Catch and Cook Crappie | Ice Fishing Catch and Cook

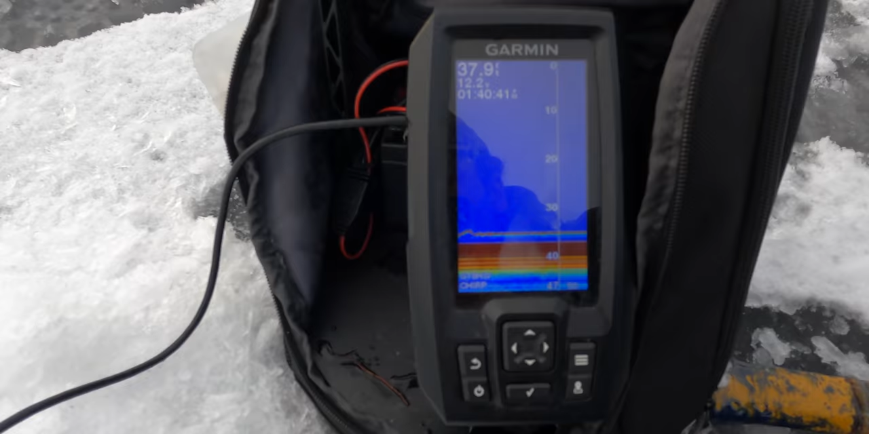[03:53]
So, I'm out in this basin.
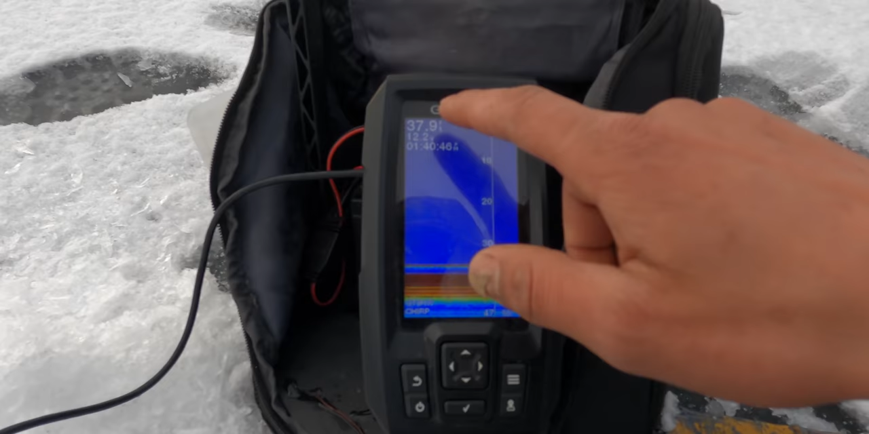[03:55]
You can see up here fishing the 37 feet. The reason for fishing these basins is because a lot of insect life,
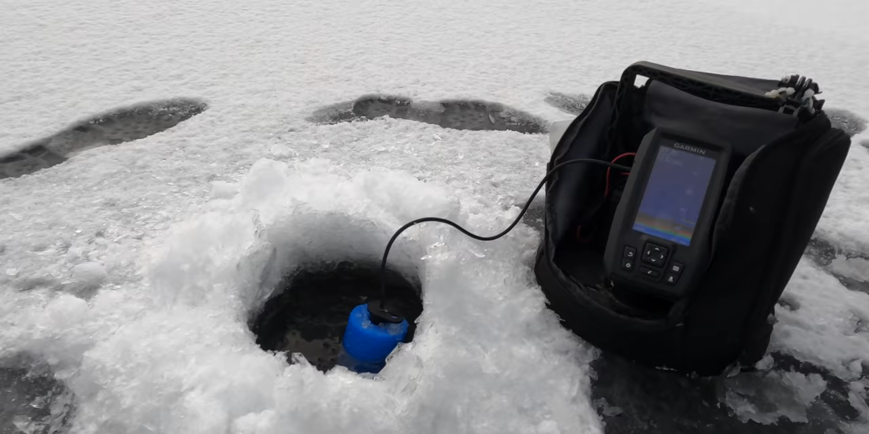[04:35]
Something did just, I think, come up and hit that, though. I've got a small mark coming up and inspecting it. Let's see if I can nail it. We have three fish stacked up on the screen.
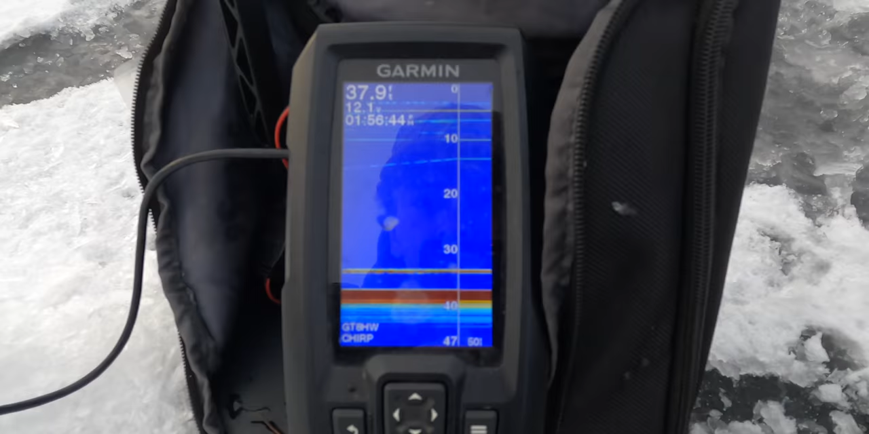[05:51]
Now, I don't know if you can see that deeper red mark, but I've got a fish looking right at my lure.
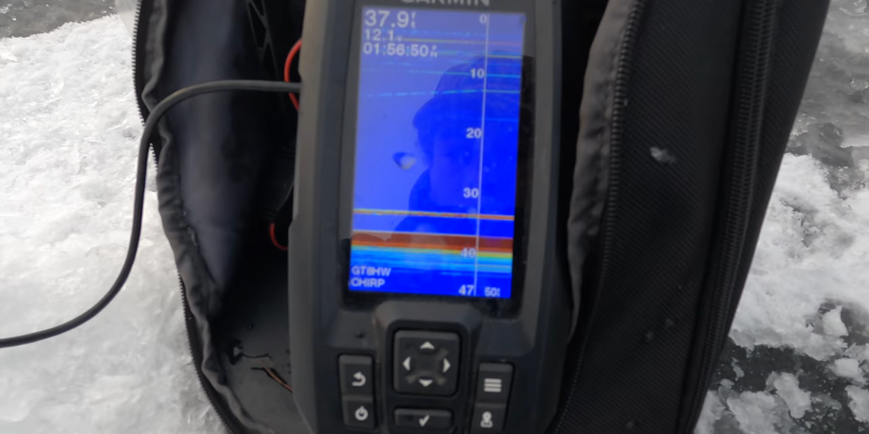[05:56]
Pull it up away from him a little. See the separation there? See how there's two lines? Drop it back down slow. He came right back at that.
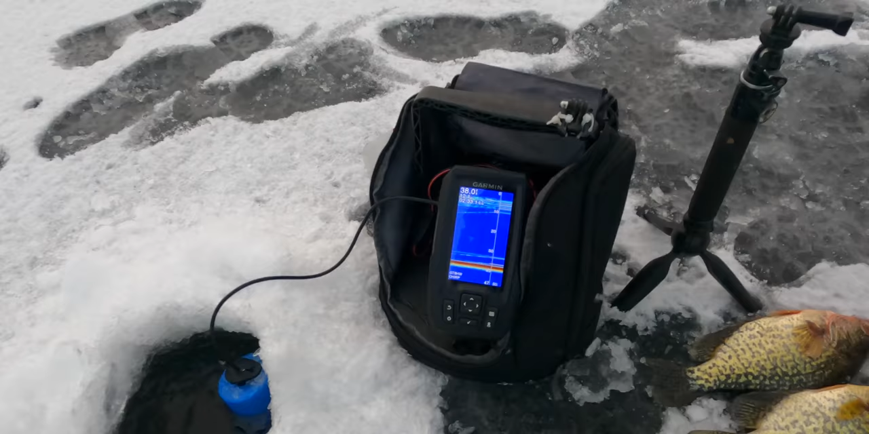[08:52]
Whoa, we got one coming up. He's coming in hot. Coming in hot. We got one on.